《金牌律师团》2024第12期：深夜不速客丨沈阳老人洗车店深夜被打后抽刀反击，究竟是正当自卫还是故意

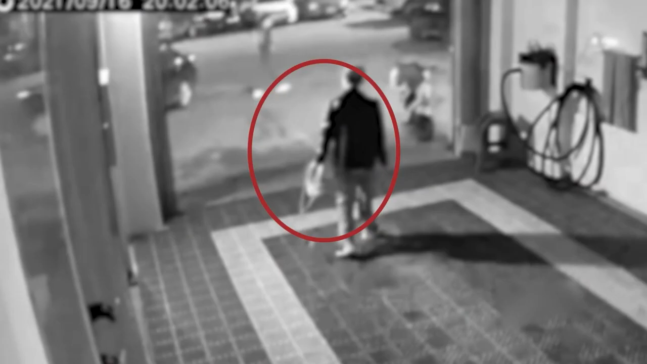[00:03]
男子开车堵住门口
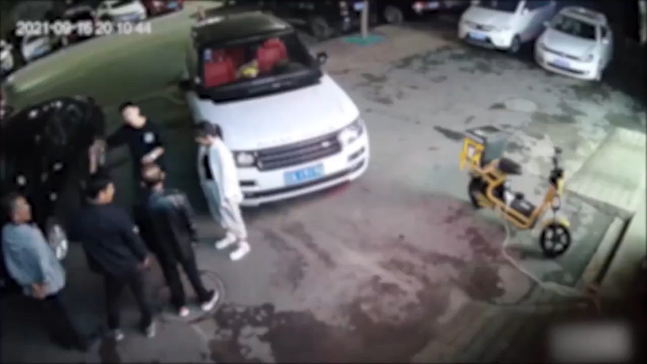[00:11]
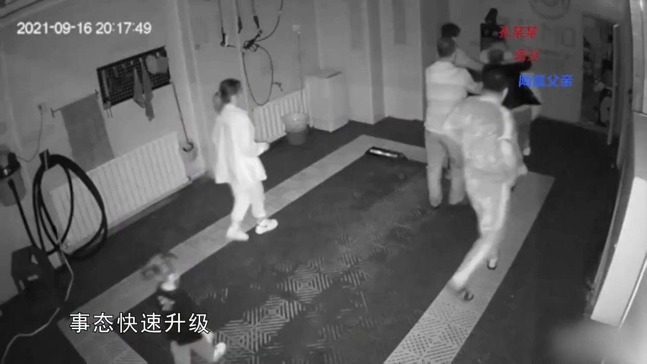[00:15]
势态快速升级老人店内遭受毒疼
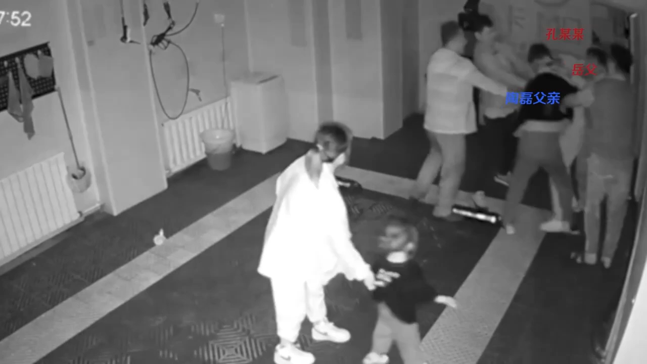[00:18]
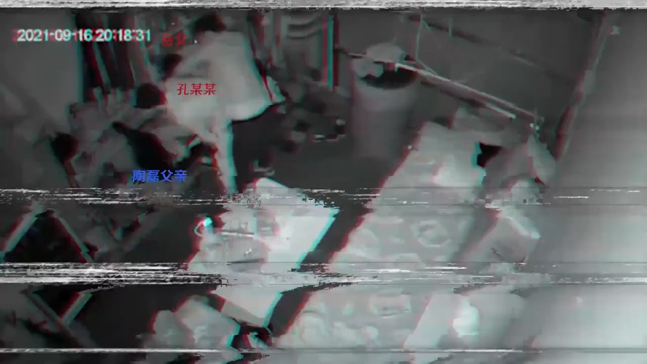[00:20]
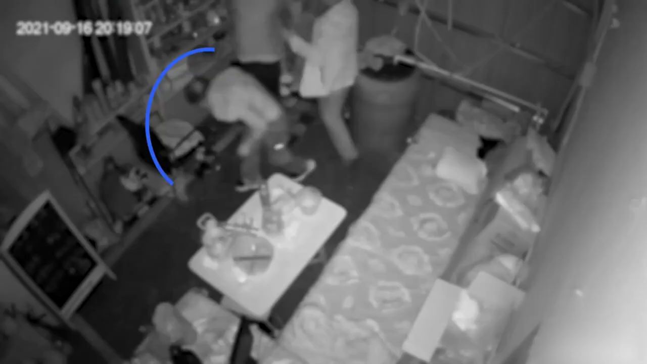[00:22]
老人抽刀反击引来争议
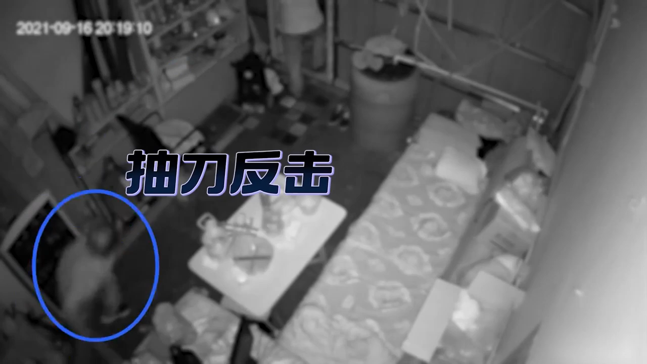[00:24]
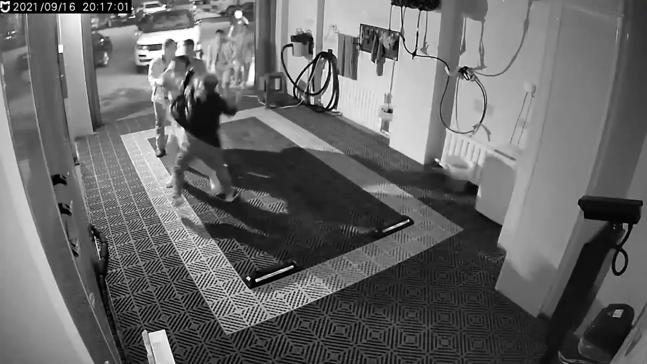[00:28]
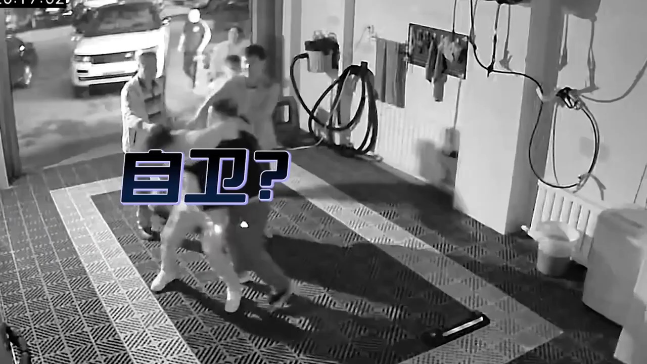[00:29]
到底是被迫自卫还是参与互殴
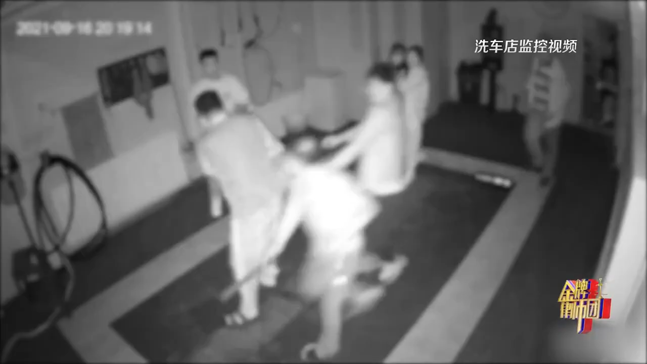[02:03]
眼前这一幕发生在辽宁省沈阳市的一家洗车店内拿刀的人是谁为什么
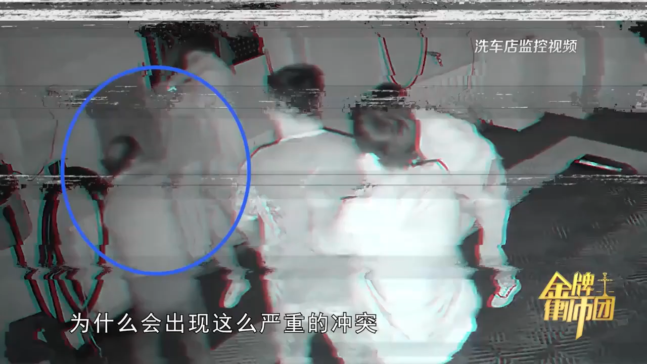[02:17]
会出现这么严重的冲突冲突又因何而起让我们把监控调到当晚的80连二分
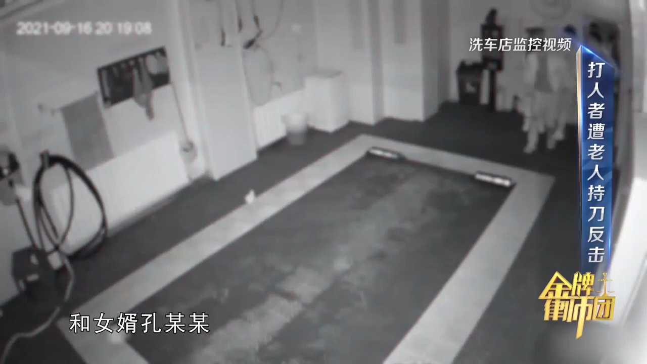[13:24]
8点19分打人的岳父宋某某和女婿孔某某被劝离出监控室出现在下一个画面此时老人突然持刀冲了出来寻找打他的孔某抽刀砍击随后都被控制住那么站在防卫人的角度当时的那个环境之下我父亲不知道谁是打他谁是不打他的他
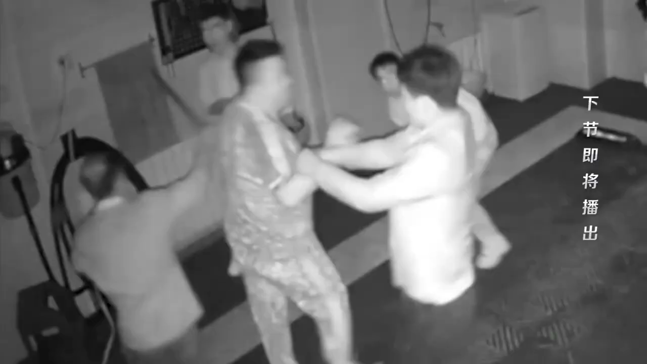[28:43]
持刀反击老人涉嫌故意伤